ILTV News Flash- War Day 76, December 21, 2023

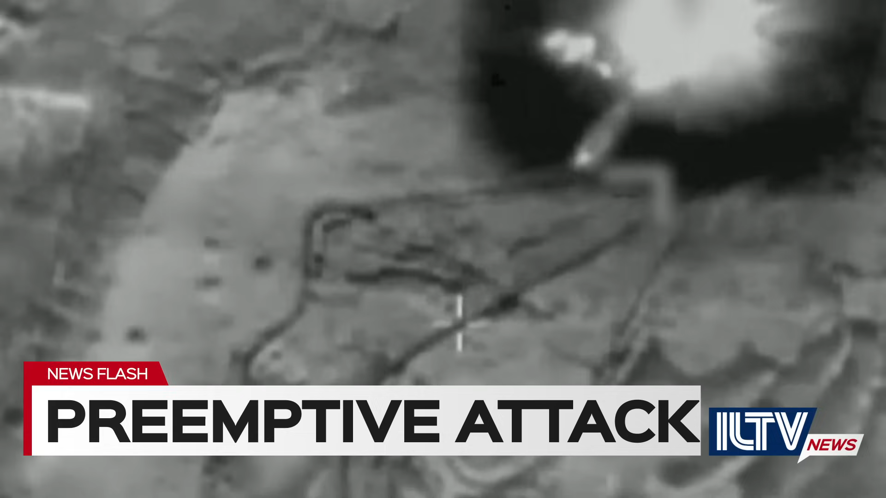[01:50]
Israeli airstrikes targeted an operational command room,
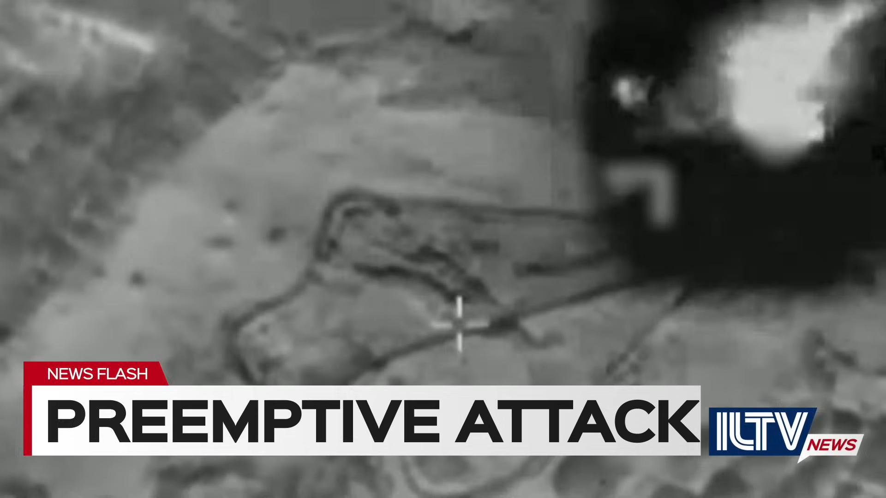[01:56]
terrorist infrastructure, a military structure,
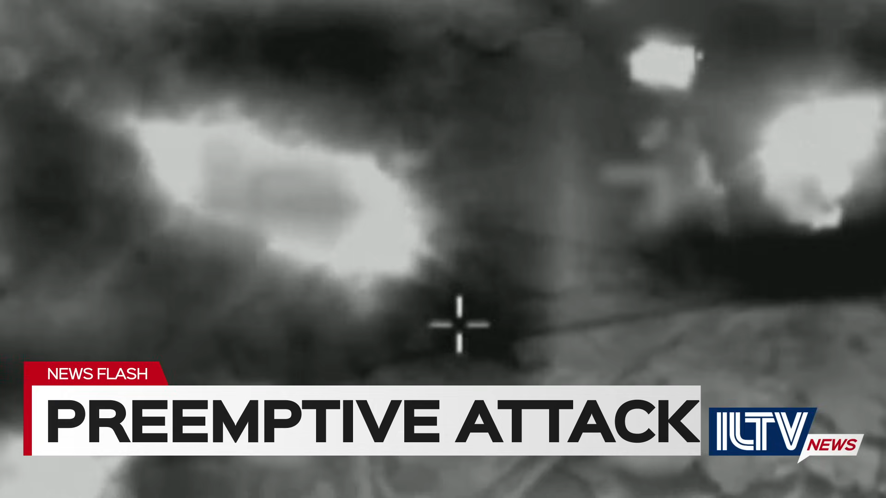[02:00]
rocket launchers and a weapons storage site belonging to Hezbollah.
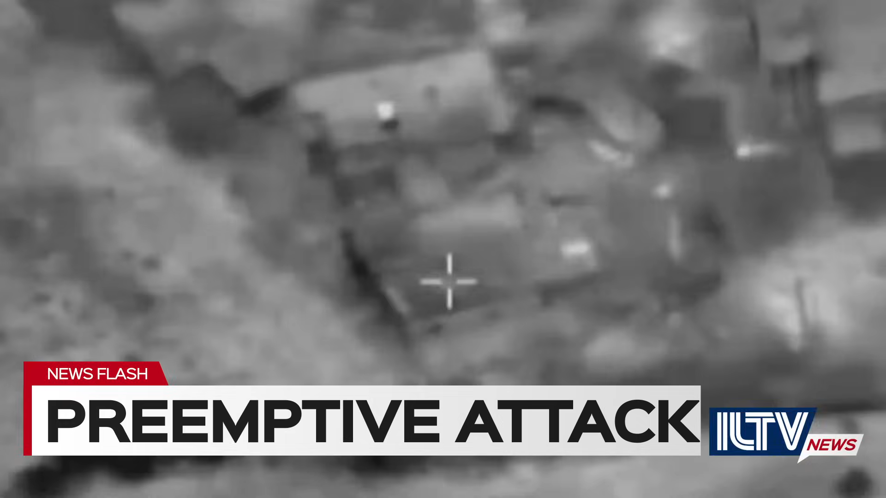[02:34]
The IDF struck the sites where the rockets were fired from as well as a post belonging to the Syrian army.